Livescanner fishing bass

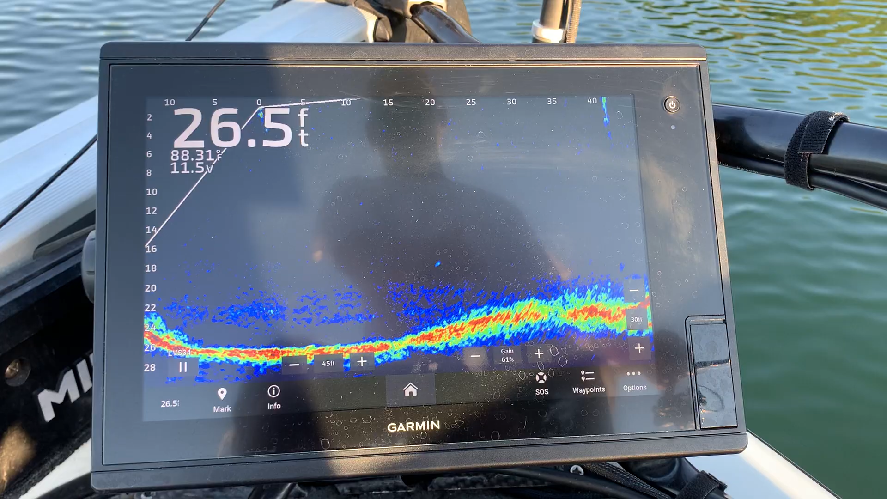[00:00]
On screen: depth 26.5 ft
forward true scan you can watch the live scanner it's going back and forth up on top
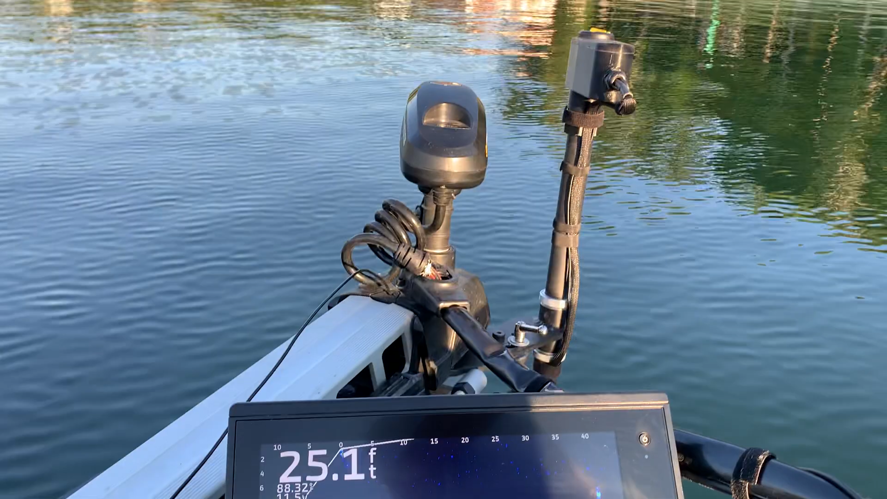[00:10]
On screen: depth 25.1 ft
you watch the arrow going back and forth it's going about 25 30 degrees we're scoping out these schools of shad that have got bass in them so I'm taking my ultrax moving it over and I can chase them while the live scanner is going back and forth and
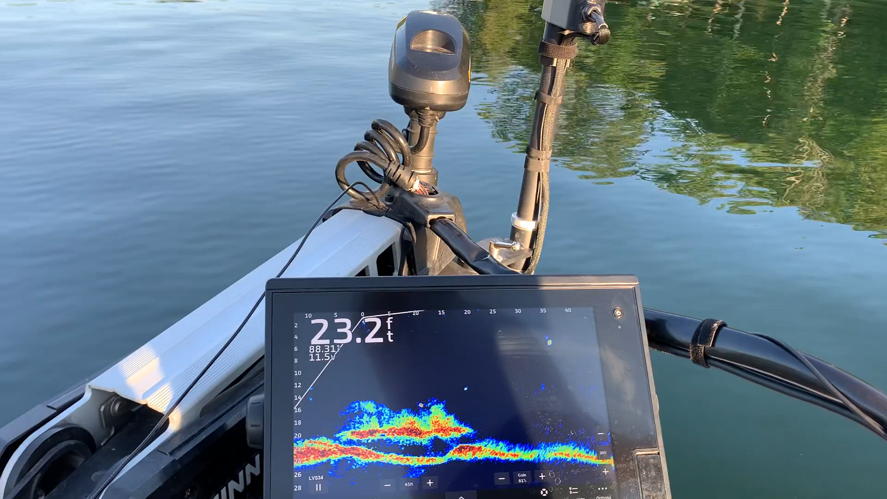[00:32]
On screen: depth 23.2 ft
true scan forward we're chasing these shad out here see our bait going down there's all the shad I'm trying to target these bigger bass that's running underneath them
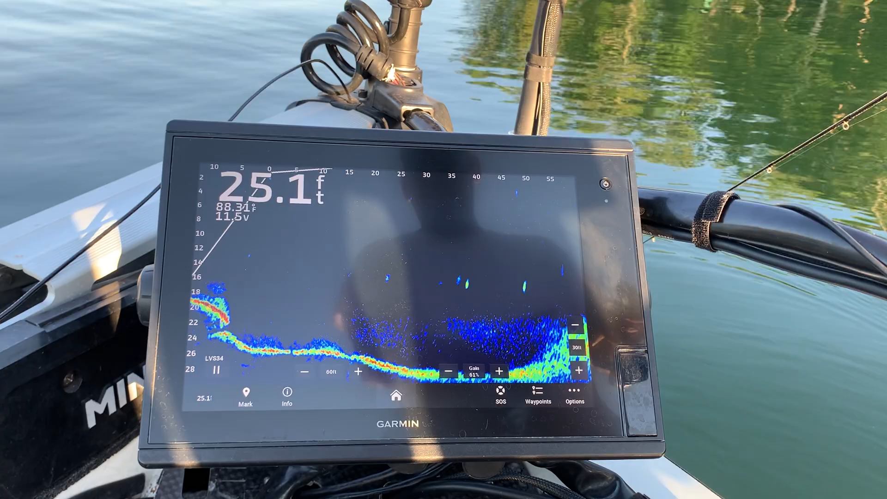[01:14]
On screen: depth 25.1 ft
and I can slow it down just a little bit I'm trying to pull it right through them
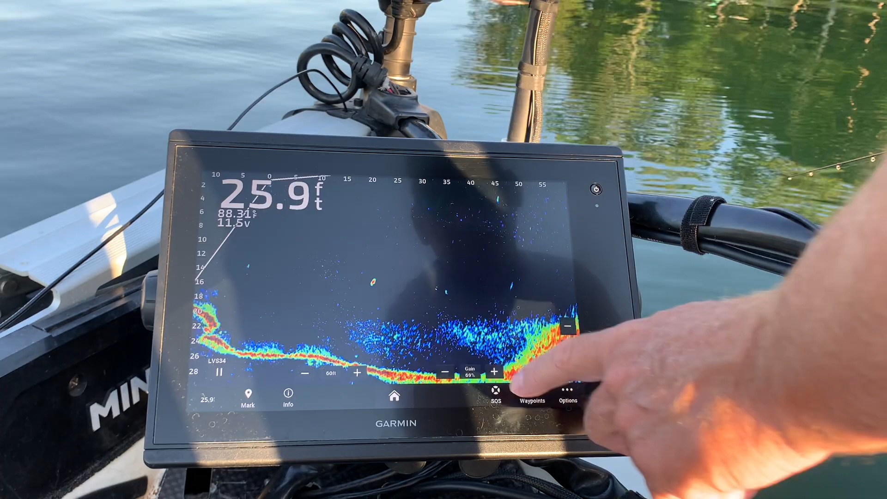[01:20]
On screen: depth 25.9 ft
see if we can get them down here in the water you can see them all all these bass all these bass right here in the water can
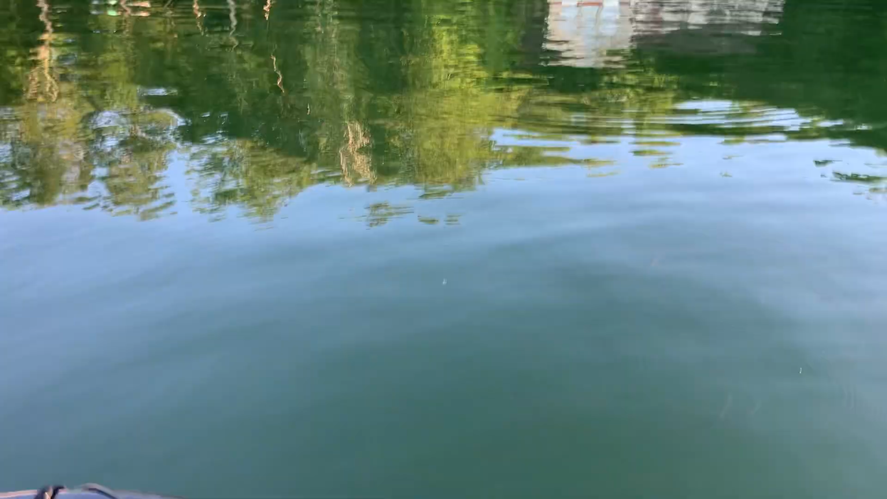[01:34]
you see them all that's what we're targeting is all these bass there's cool the shad with all of these bass underneath them and that's what we're targeting is on on the live
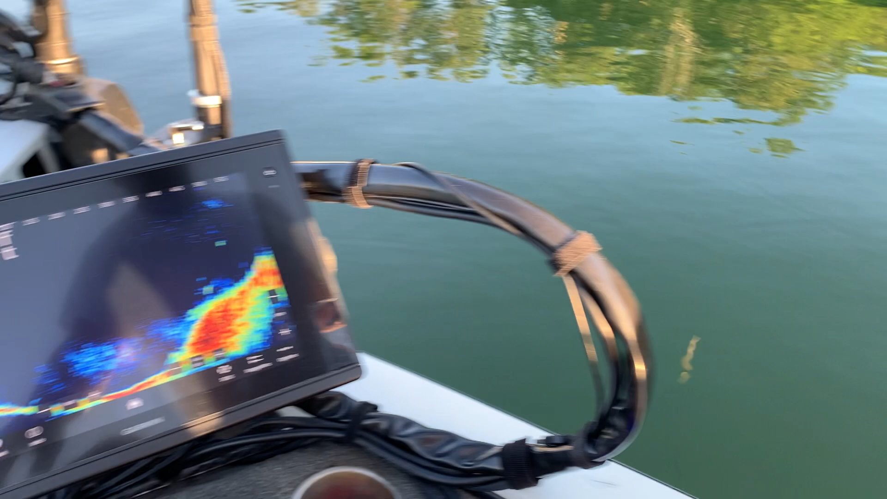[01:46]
scanner the live scanner is doing the work for us chasing them holding us on them there's our lure we just missed it so we're going to wheel back in see if we can get a little bit closer to them
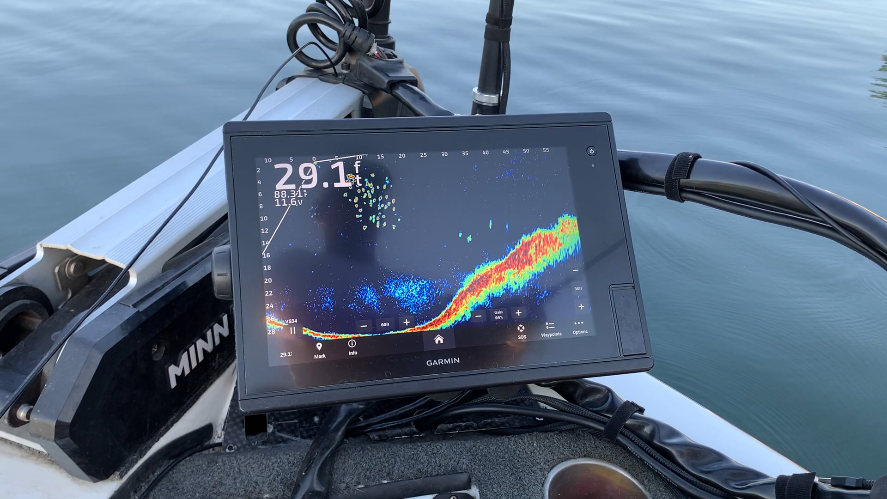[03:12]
see if we can get that guy pretty finicky today let's go out there and see if we can get them ones out there farther look at all them that's coming in that's all the shad and these are the bass just hanging out just waiting for them to come by here they all are they're coming up see them out here in the water you can see them all they're getting ready to hit okay here comes our lure we're going to go down see if we can get one to hit here they come they're coming to check me out
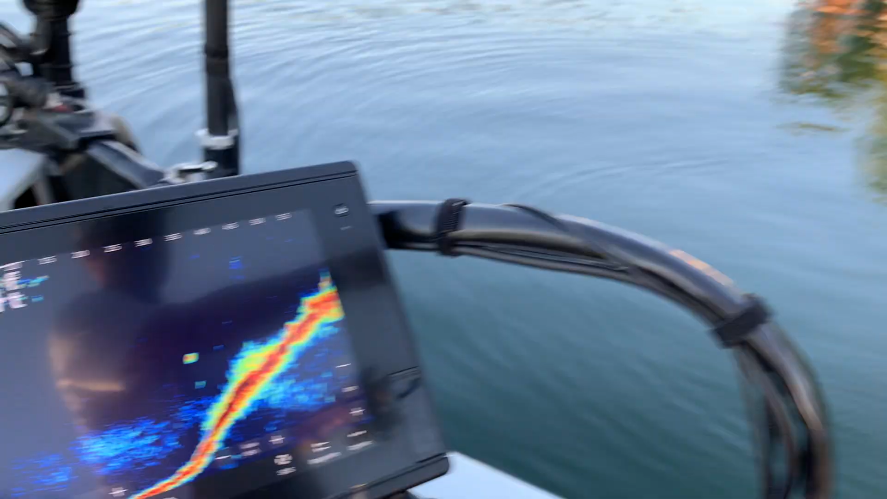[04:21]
see if we can get them here comes our lure down oh here they come they want it oh they're just smacking it got it oh man just like that so what the live scanner does for you helps you find the fish and it helps you hold
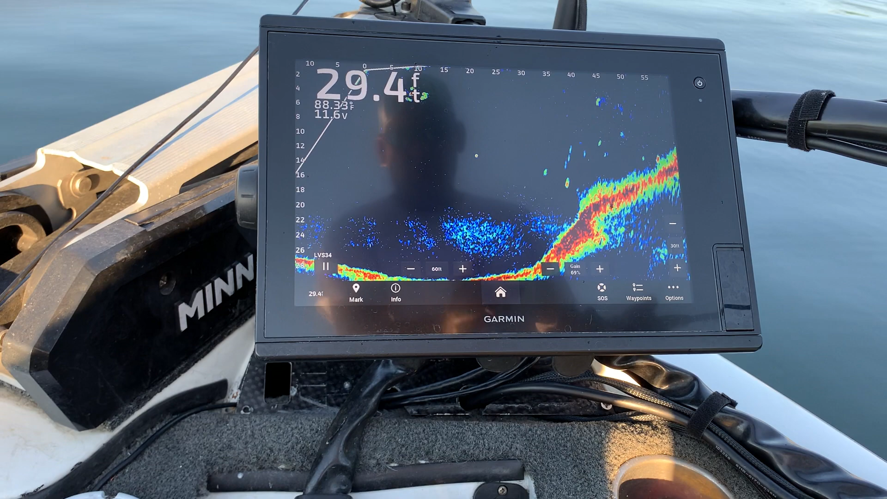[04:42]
on to the fish those are the two key elements when you're spot locked you can sit here and work those fish you don't have to worry about what spot lock is doing this is our new true scan it's got left right and forward auto scans along with our 360
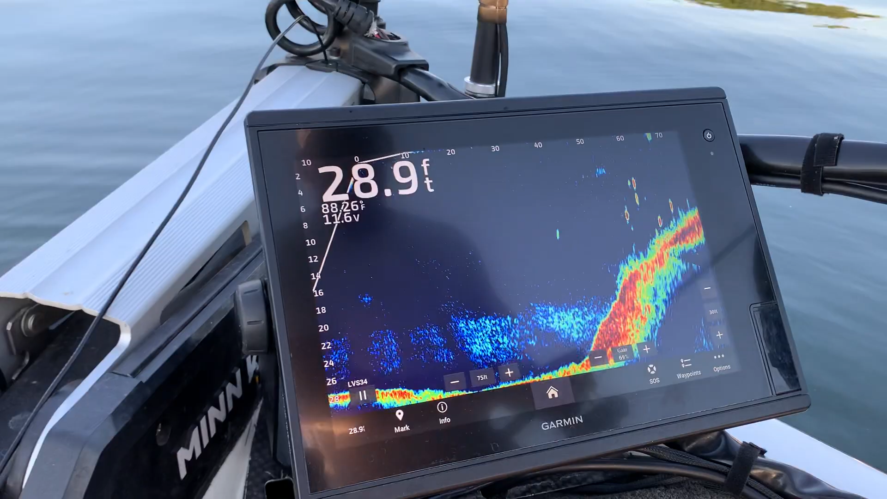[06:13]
On screen: depth 28.9 ft
we're going to kick it out a little bit get out there get way over there we're at 70 feet here comes my lure you see my lure there 50-60 feet
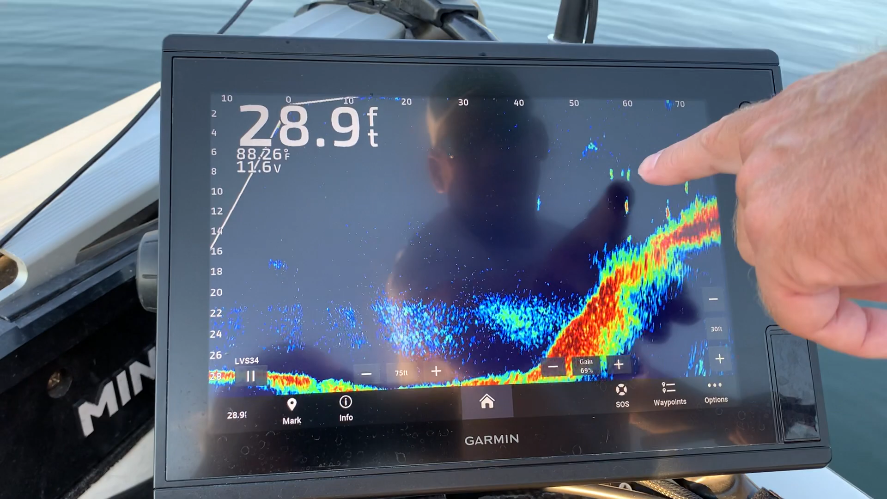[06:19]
On screen: depth 28.9 ft
let's see if we can get anybody stirred up
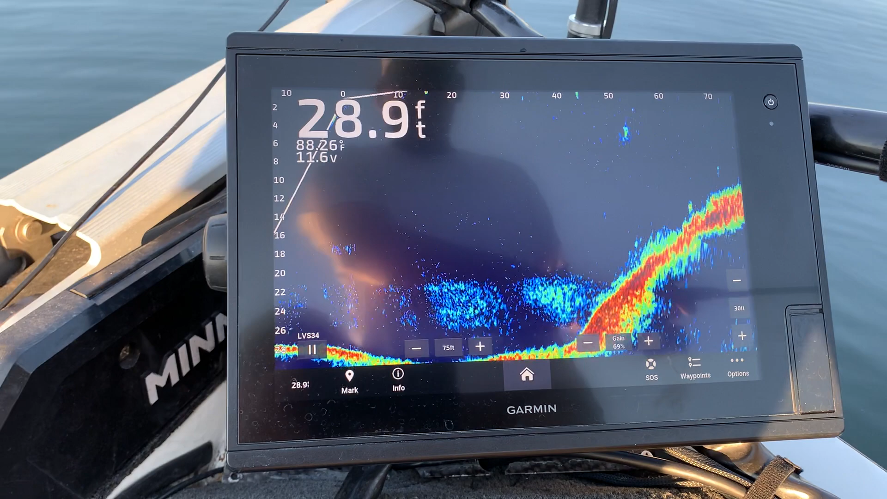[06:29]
On screen: depth 28.9 ft
why is that they're all moving over farther over towards that bank going up that ledge they're kind of floating off see if i can get over there see if i can get over there yep there we go right there big one's got me come on hit it
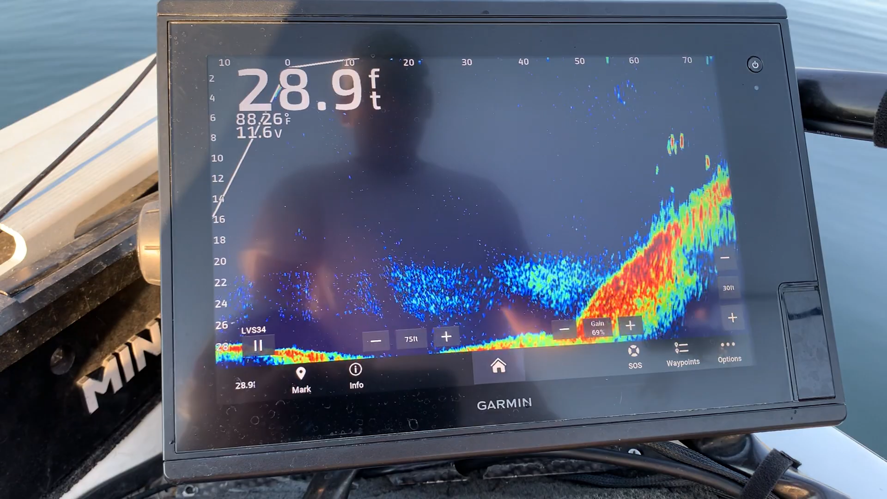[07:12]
On screen: depth 28.9 ft
that's 70 feet out there watching my bait watching them fish attack it see if we can get these guys down here on the bottom a couple right there oh summertime bass they are tough especially in these clear waters